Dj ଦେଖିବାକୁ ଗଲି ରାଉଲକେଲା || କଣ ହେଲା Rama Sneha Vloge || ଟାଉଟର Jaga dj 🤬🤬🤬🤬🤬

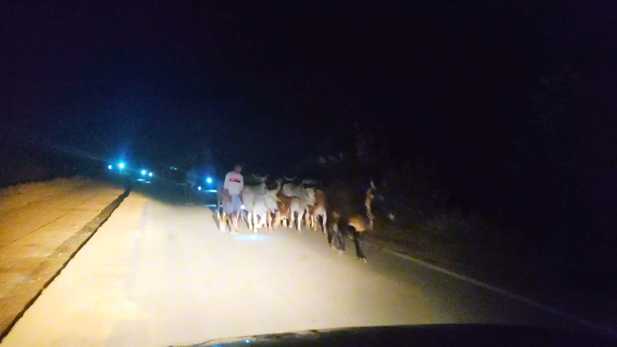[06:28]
পাখাপাখি 5000 পাখি গরু হব না,
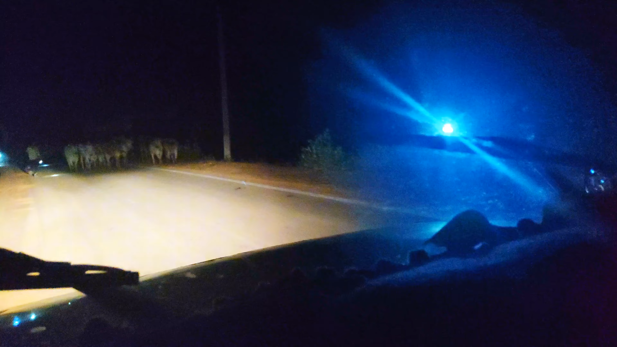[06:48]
না আমার জঙ্গল গরুটা দেখুন কেত বড় বড় হলিয়া,
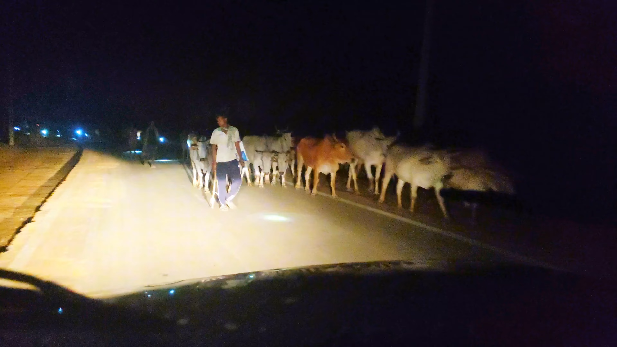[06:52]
এত হলিয়া দেখে আমি ডরিগুলি পুরা,
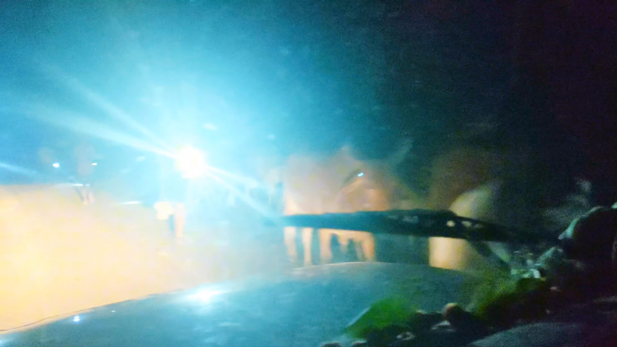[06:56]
যদি চড়ি চালি আসলা আমার গাড়ি বাড়ি ভাঙ্গিক অবস্থা রাখবেনি।
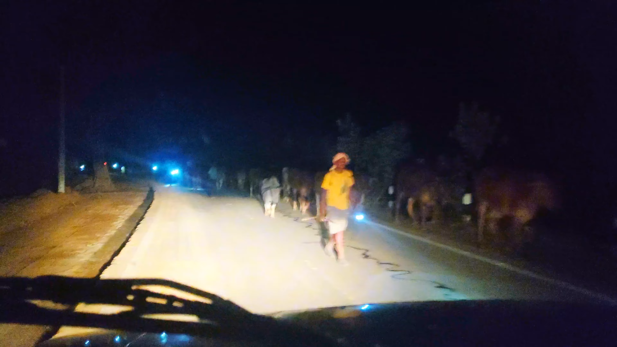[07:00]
দেখুন সে মানে হলিয়া গুড়া সিঙ্গ পুরা মোটা মোটা সিঙ্গ হয়েছি, যদি চালি আসলা আমার গাড়ি বাড়ি চূনা হয়েছে পুরা, তো বহুত কষ্টের গাড়িটা আনছি।
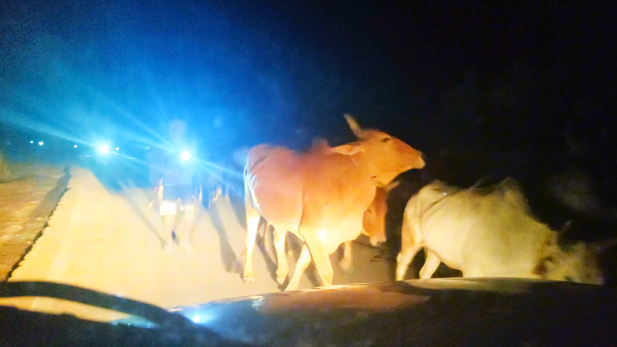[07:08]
তো হলিয়া ভাই নমস্কার, তোমার রাস্তা তুমি যাও হল, আমি কিছু কেবিনি, সাইডে যাও, জলদি সাইডে যাও, গাড়ি ভাঙ্গি দেবো না।
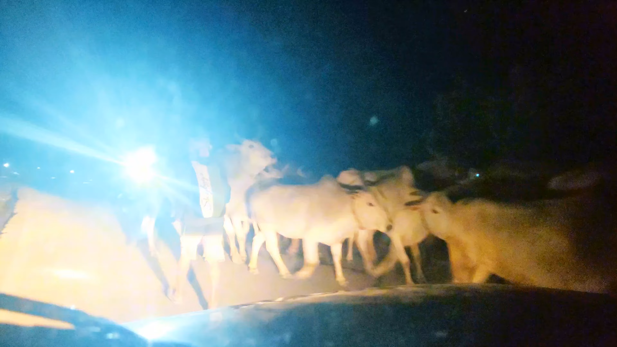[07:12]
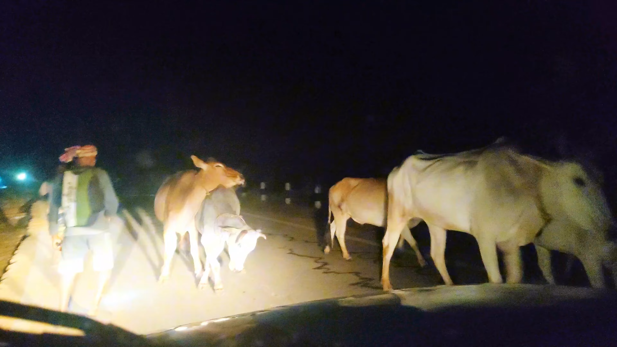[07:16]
সামান দেখুন এত হলিয়া আমি পুরো আশ্চর্য হইলু, এত হলিয়া কাড় আসছেন ভাই, নিহতি কমেন্ট করে কে যদি তোমার এরিয়ার লোক দেখুব এতে হলিয়া গোটে কাড় মানে বেপার কু নিয়ে যাচ্ছেন,
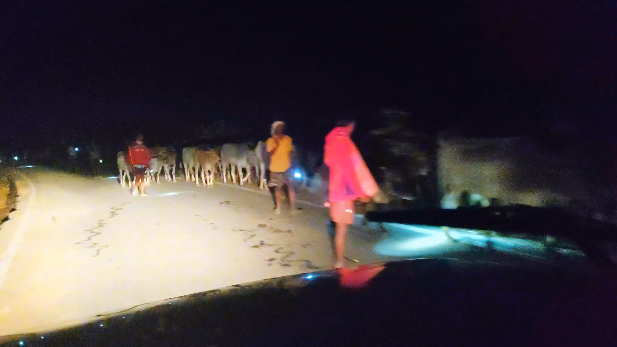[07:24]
না ধর আনছেন, না কোণ রাতের চোর পাই নিয়ে যাচ্ছেন ভাই, ভাই নিহতি টিকি কমেন্ট করে কে বহুত হলিয়া।